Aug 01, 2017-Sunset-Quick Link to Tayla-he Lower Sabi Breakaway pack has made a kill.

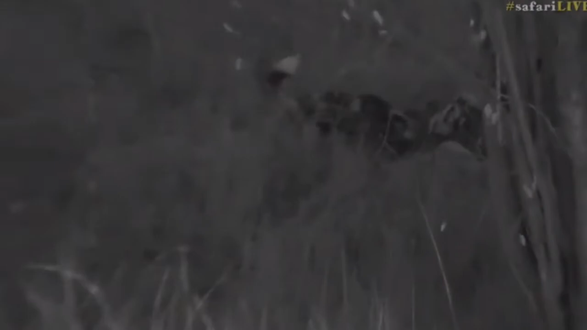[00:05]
look at this look at this the wild dogs made a kill they've killed an impala amazing we must have just missed it by seconds made
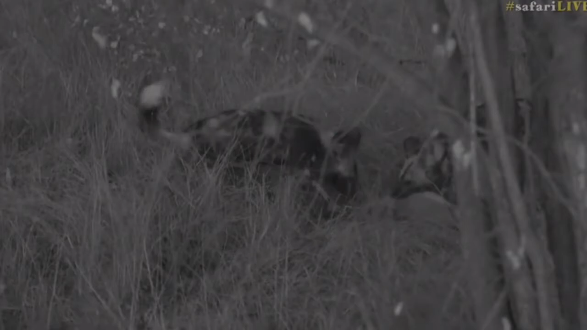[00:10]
the decision to turn off road and I went who cares we're going even at night which is not the greatest thing to do let me just reverse for you Senzel just again sorry
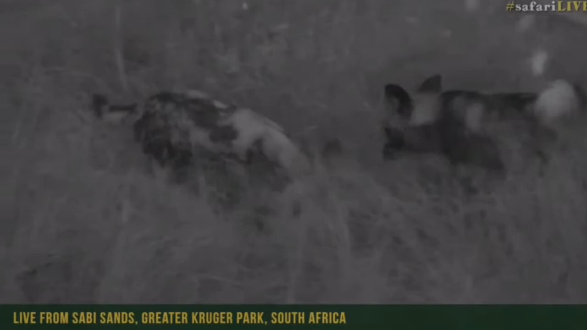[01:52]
minutes or go and make yourself a cup of tea something along those lines for the rest of you I hope you enjoy this it's pretty amazing I've been very fortunate I've actually seen plenty of wild dogs taking down antelope species before I've lost track as to how many I've seen now and very cool we just
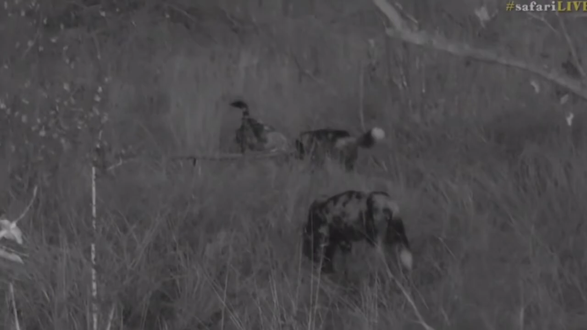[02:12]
missed this one that I can't believe it hey we didn't even hear a distress call we sat off and
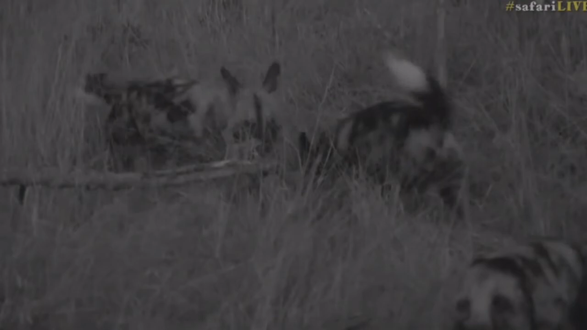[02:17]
so we switched off the car we sat quietly at one point to see if I could hear some alarm calls and I think what must have happened is they obviously just charged in with the this difficult light it's it's an awkward light at the moment and sort of just scattered an entire herd of impala and that's what happens when you're young and you're inexperienced you don't really know where to go how to react and this one ended up falling
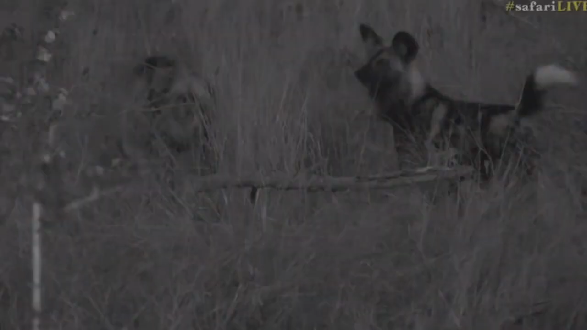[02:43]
for the wild dogs trap wow two wild dog kills in one day not too bad two cheetah kills yesterday unbelievable how is our luck at the moment it seems to be changing for the good well done doggies well done well done now what